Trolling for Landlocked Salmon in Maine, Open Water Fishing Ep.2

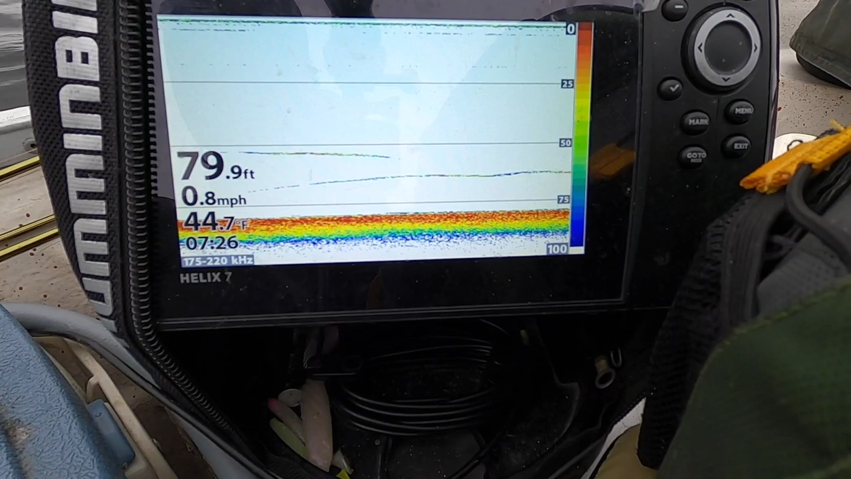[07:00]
On screen: depth 79.9 ft, water 44.7°F, speed 0.8 mph
Just saw some more fish. Spinning down 50 feet and one coming up off bottom, dropping down to him, see if we can't pick him up. Might not be able to get down there in time.
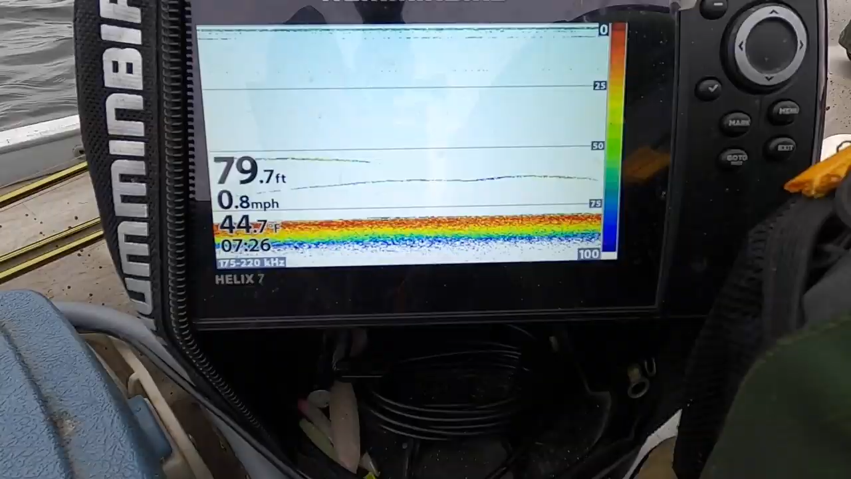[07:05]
On screen: depth 79.7 ft, speed 0.8 mph
As you can see, we're only trolling 0.8 miles an hour. We got a little bit of wind pushing us down the lake, so I'm trolling a bucket to keep us at this speed.
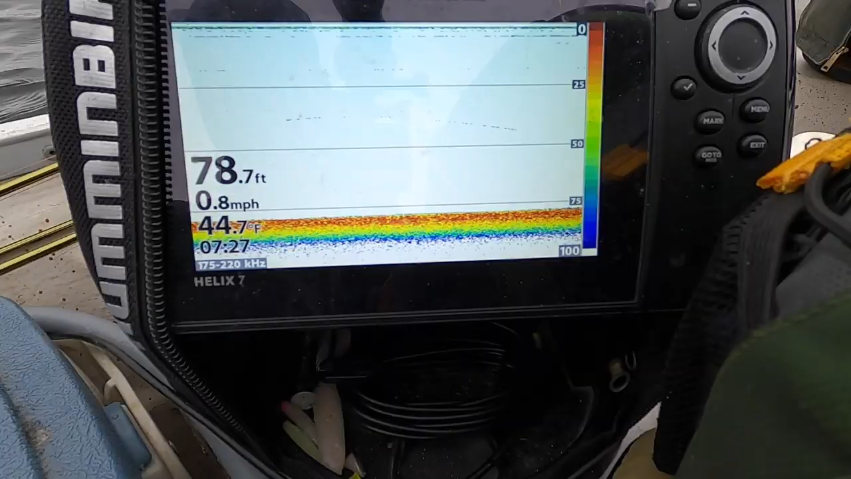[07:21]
On screen: depth 78.7 ft, water 44.7°F, speed 0.8 mph
Still marking more fish. Yeah, there's the tail end of them there.